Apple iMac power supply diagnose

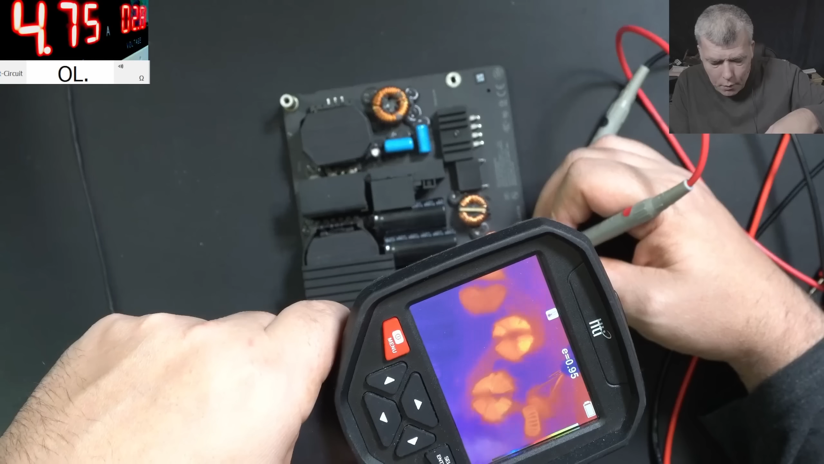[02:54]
way every coil is getting hot you can
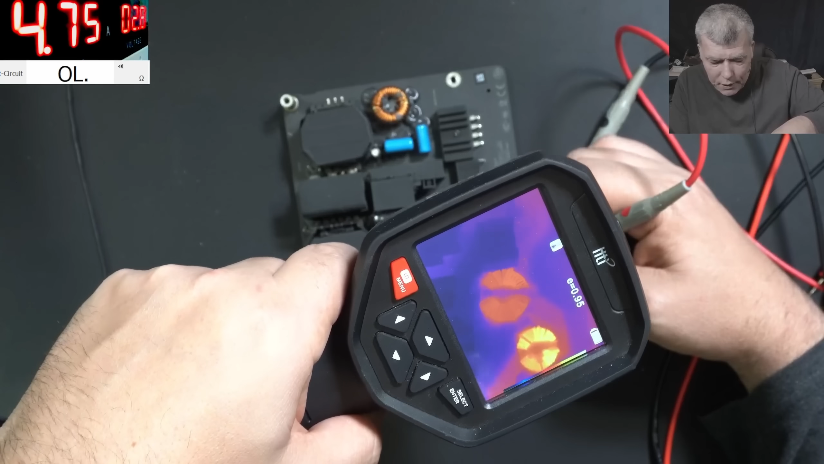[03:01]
see every coil is getting hot check there so what is the problem
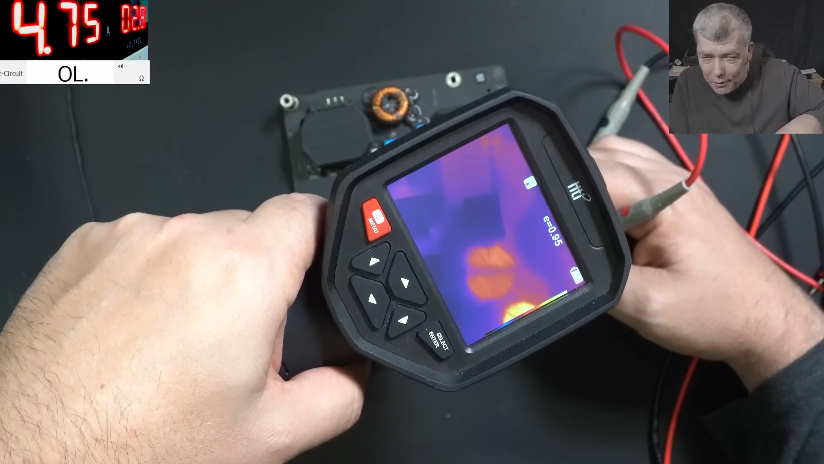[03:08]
check there you can actually this see the you can see the thermal signature
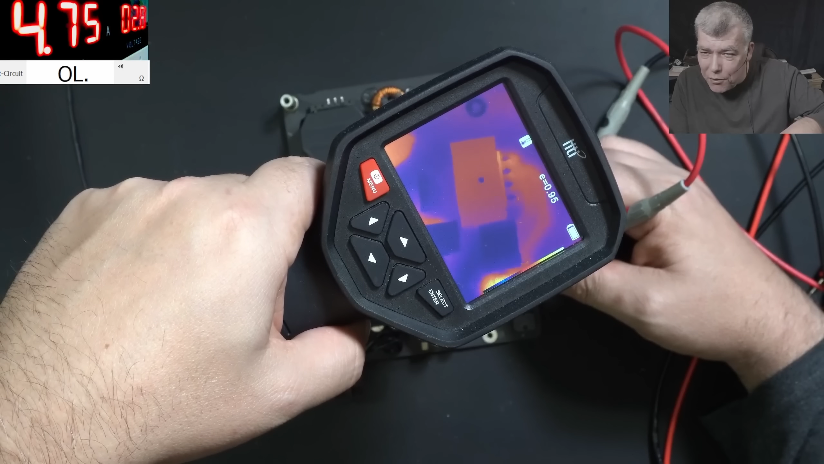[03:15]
from the from the rectifier bridge the weight is going further check there check that coil does mean what does mean
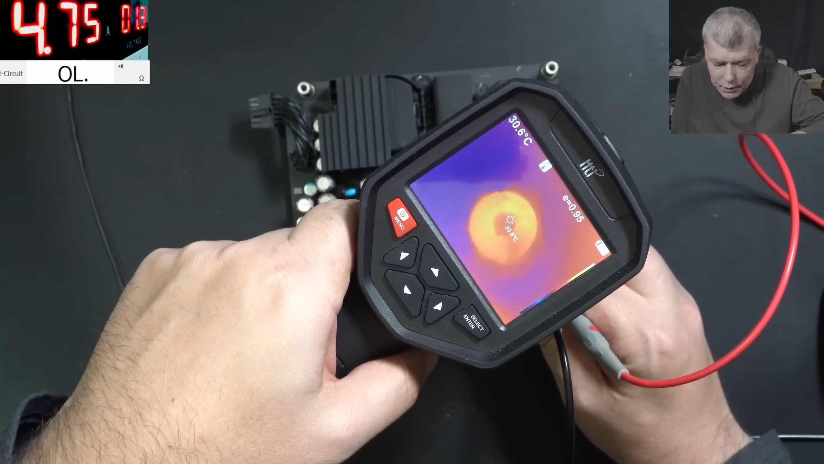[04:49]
is getting hot means the short it's also
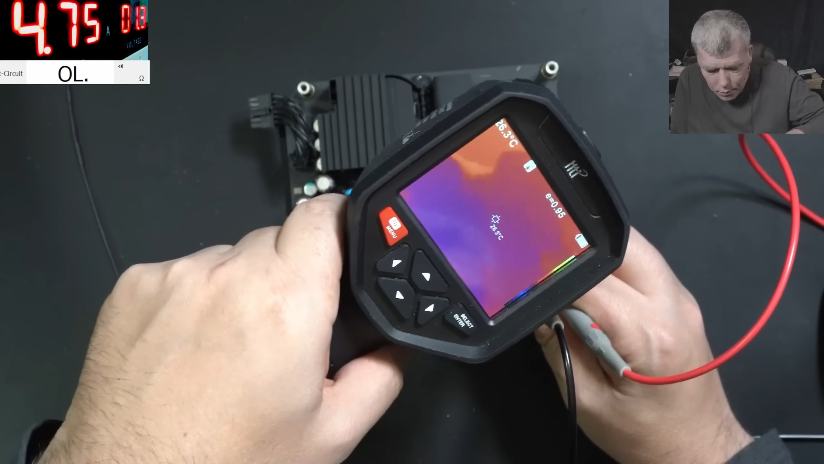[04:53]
somewhere on the motherboard it's not only on the rectifier bridge
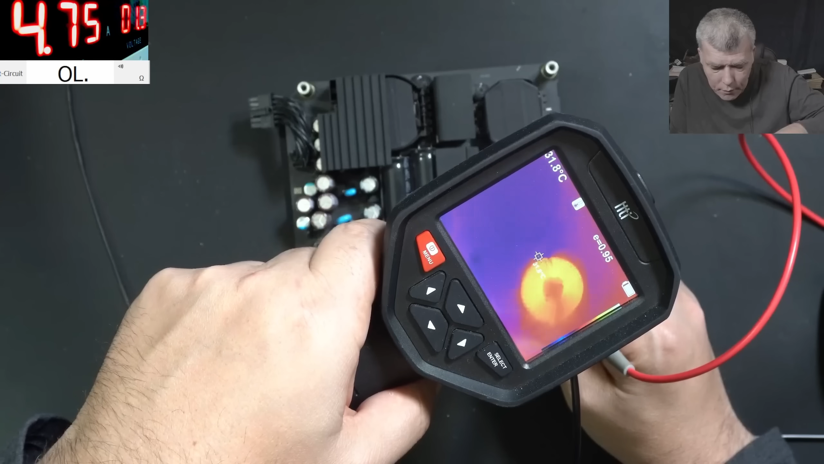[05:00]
so basically probably a mosfet died
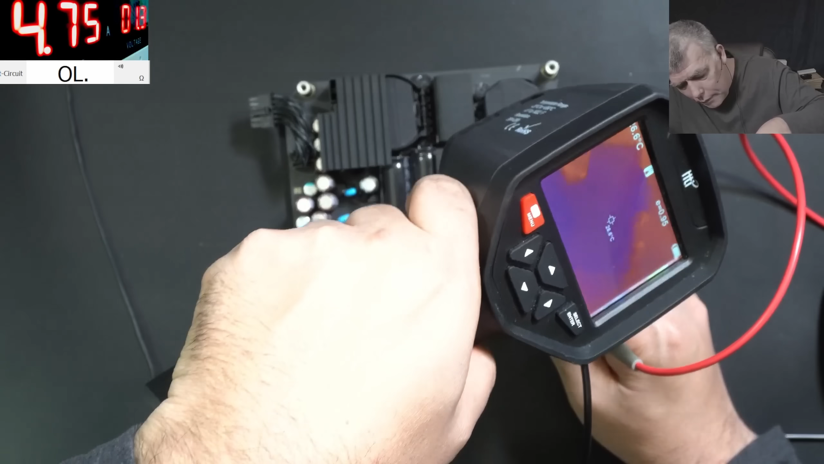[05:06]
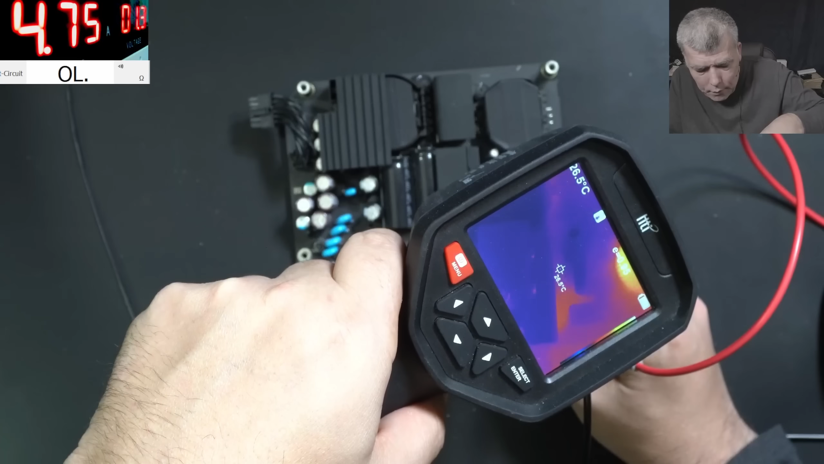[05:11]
yeah let's wait a little one second why why those coils are getting hot wait is making no sense
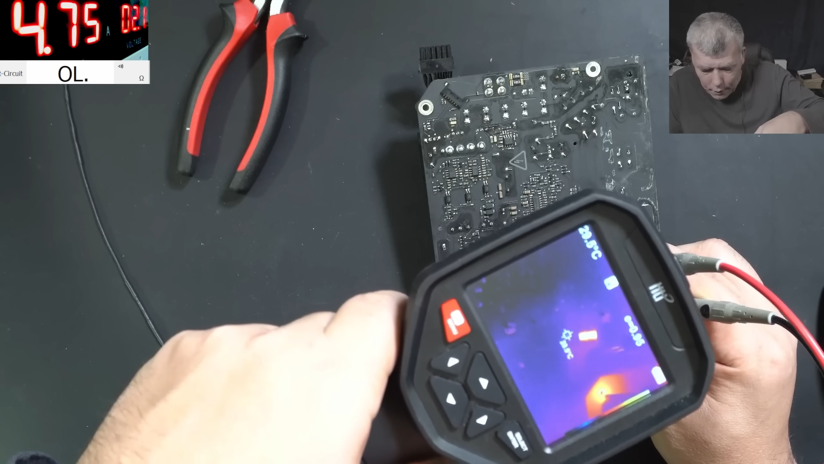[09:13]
are actually those resistors from here those ones yeah so i will come with the power
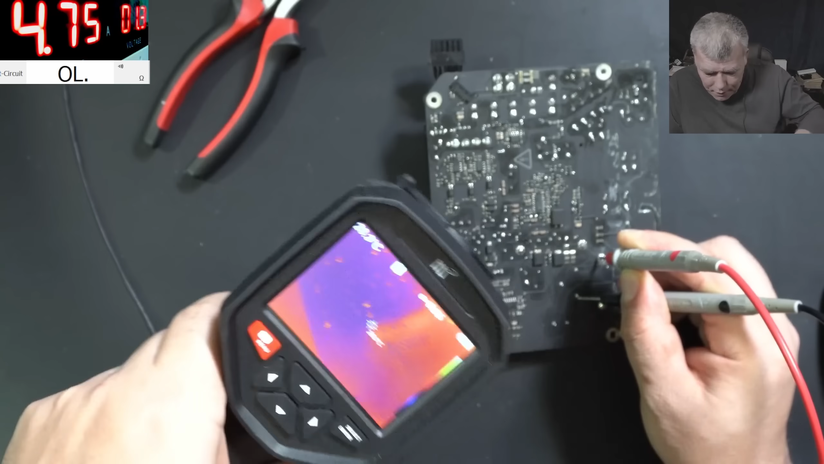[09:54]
so it's coming hot to here if it's coming hot to here